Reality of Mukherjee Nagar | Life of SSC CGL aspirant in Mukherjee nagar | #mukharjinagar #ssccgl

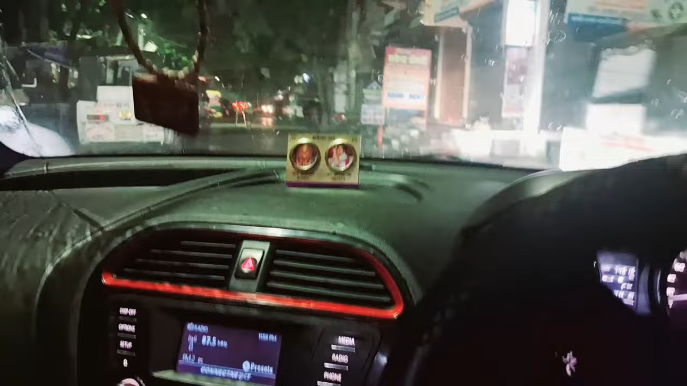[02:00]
और भाई अभी तो बारिश आ गई यार, बाहर कोई मिलेगा, अभी इतने थे सारे गए,
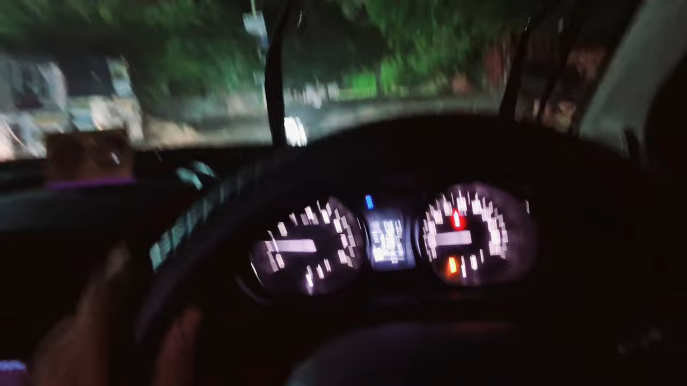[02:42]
तो भाई ये है तुम्हारा गांधी विहार।
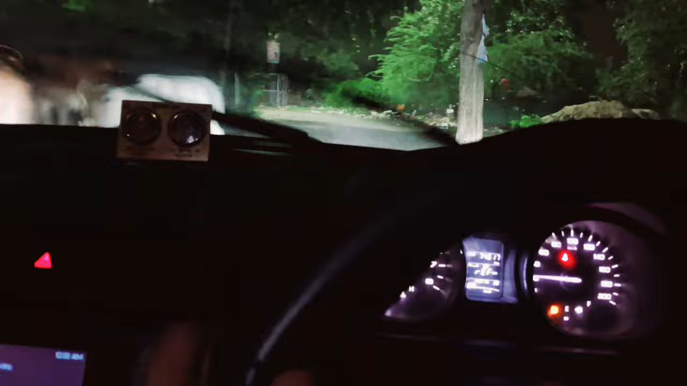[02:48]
अब यहाँ से मैं जा रहा हूँ तुम्हारे मुखर्जी नगर में।
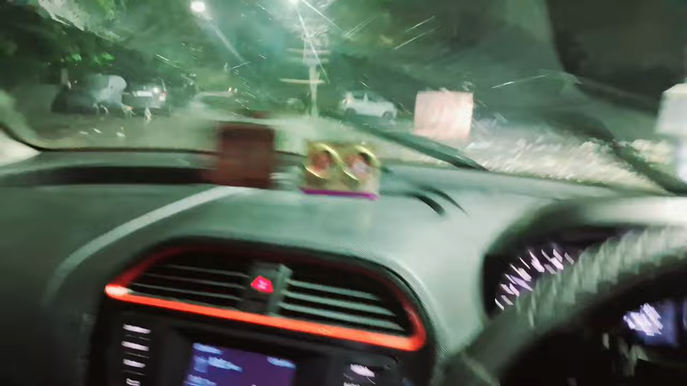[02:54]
ओके जी।
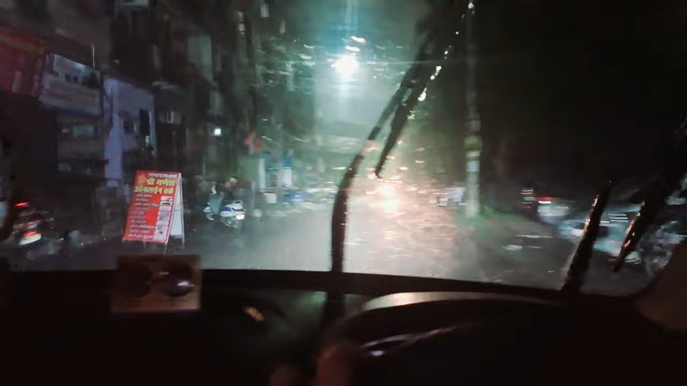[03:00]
अरे यार बारिश आज गलत आ गया, आज मेरा मूड था व्लॉग वगैरह बनाने का। ये देखो बच्चे कैसे नहा रहे हैं भाई यार। अरे उस्ताद
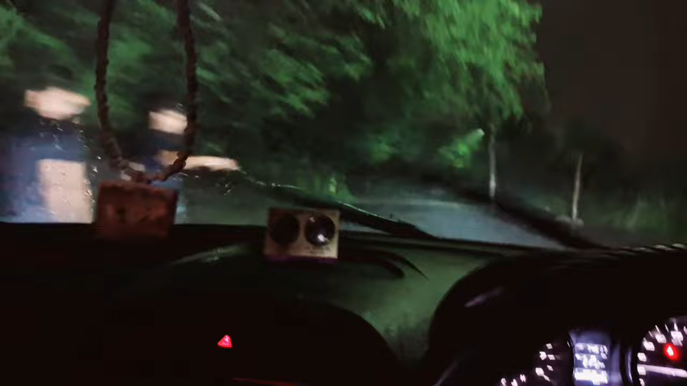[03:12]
तो भैया ये हाल है। ओके अरे भैया भैया भैया
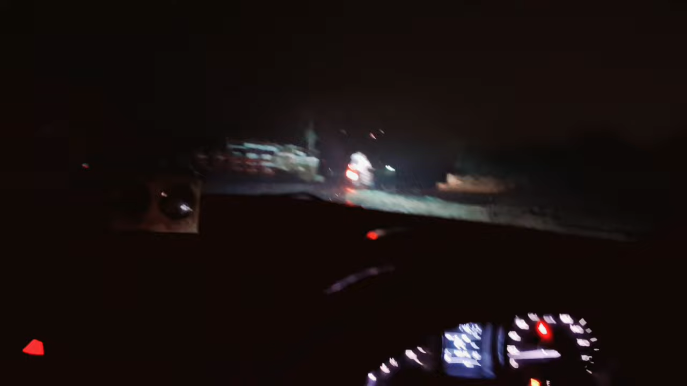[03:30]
यहाँ से तो, अरे भैया थैंक यू गॉड यहाँ पे बंद रहता है ये,
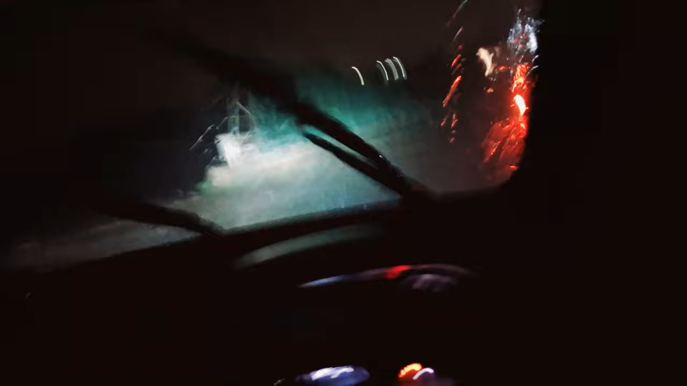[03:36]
आज खुला हुआ है।
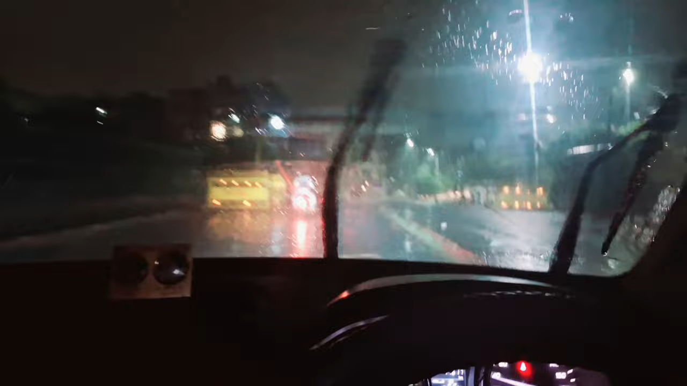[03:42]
ओके भैया ओके ओके।
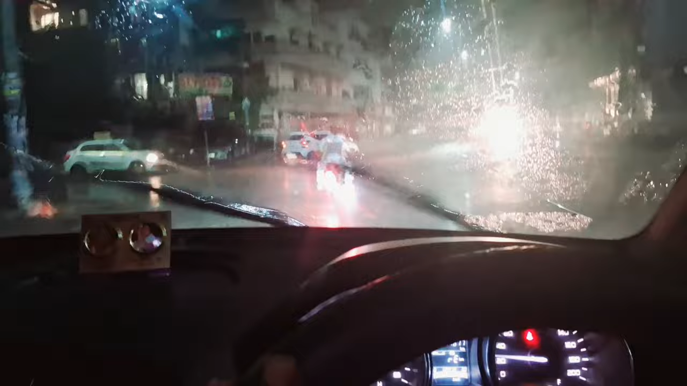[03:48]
ये भाई हम एंटर कर चुके हैं मुखर्जी नगर के अंदर।
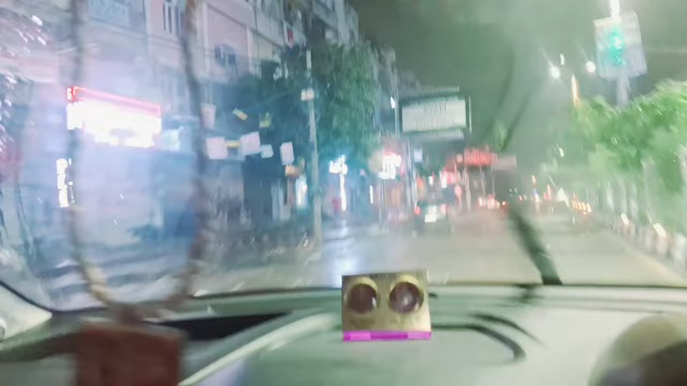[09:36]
बतरा मतलब एक जगह का नाम है बतरा सिनेमा, ये मुखर्जी नगर,
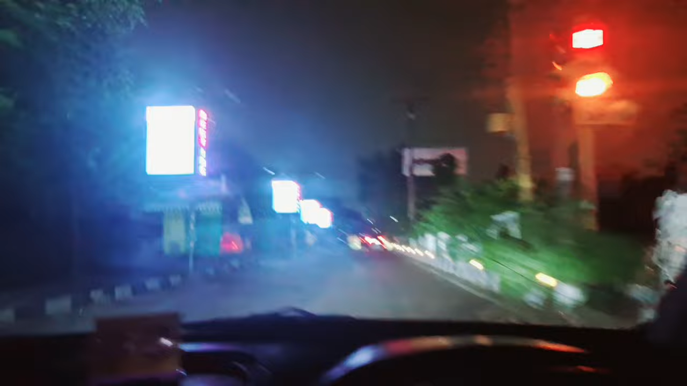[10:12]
ये तो वो यहीं पे हुआ था। ओके
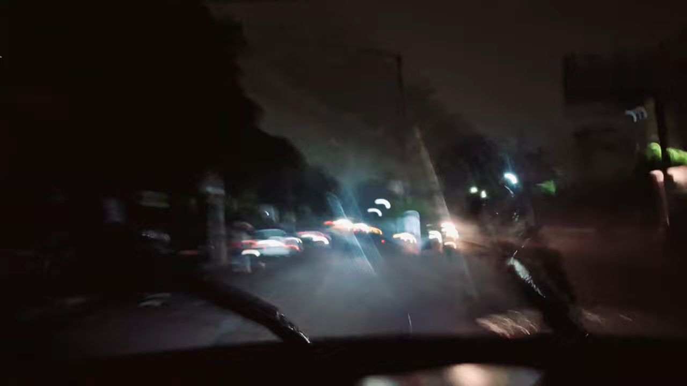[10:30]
ये तुम्हारा यहाँ से ना उधर GTB नगर पड़ता है, मतलब GTB नगर मेट्रो स्टेशन,
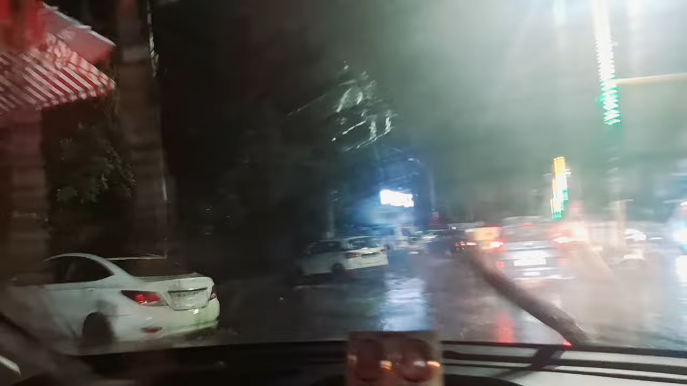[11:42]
ये है भाई मुखर्जी नगर का पुलिस थाना। ये पता कब बना था, जब
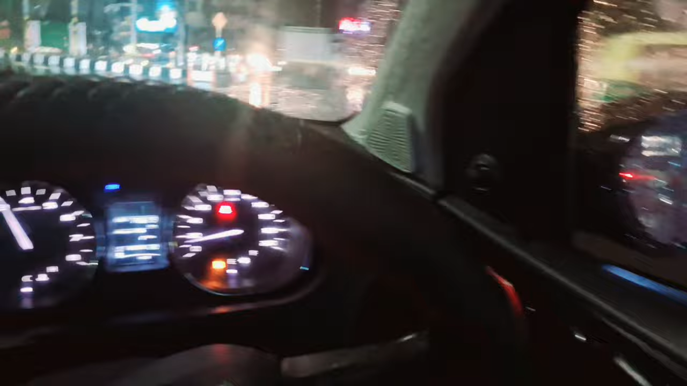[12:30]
और ये भाई इधर ये रोड जाता है भाई ISBT कश्मीरी गेट, ये पूरा हाईवे। ओके ब्रो, बस भाई मुखर्जी नगर में दिखाने का तो बहुत कुछ है,
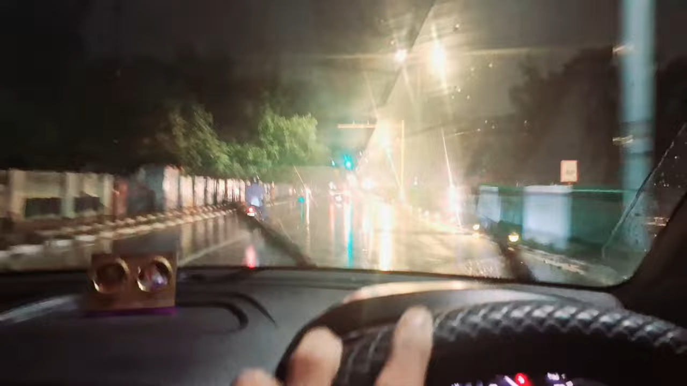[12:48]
पर आज बारिश आ रही थी यार, मैं आपको कुछ दिखा तो नहीं पाया। चलो देखो भाई, ये है GTB नगर, ये मेट्रो स्टेशन GTB नगर का। ठीक है, यहाँ पे ऑटो मिलेंगी आपको 5-5 रुपए में बत्रा के ऊपर,
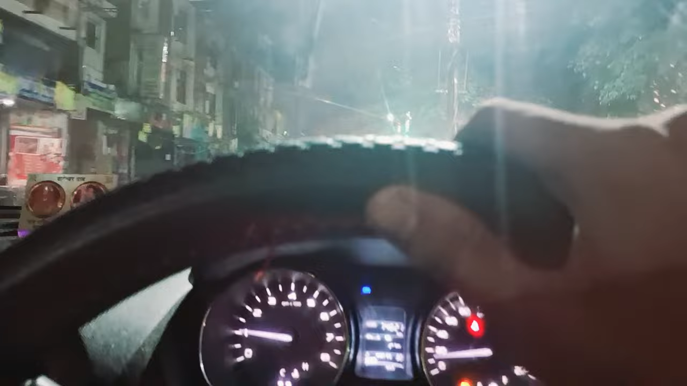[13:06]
10-10 रुपए में बत्रा के ऊपर आपको पहुँचा दिया जाएगा, मतलब मुखर्जी नगर। तो पहली बात स्टार्ट करते हैं, मुखर्जी नगर का माहौल कैसा है, एनवायरनमेंट कैसा है वहाँ का।